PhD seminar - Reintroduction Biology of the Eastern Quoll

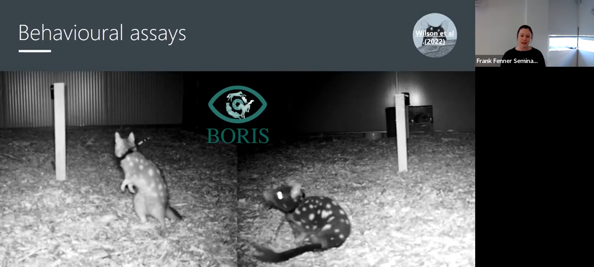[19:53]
um noni on the right is certainly not being vigilant um i ran two assays uh per night across eight nights giving a total of 16 assays per qual after which they were released into the sanctuary and yeah a few years later i came back to watch this footage using boris which is behavioral observation research interactive software to record how long each qual exhibited different behaviors like activity or vigilance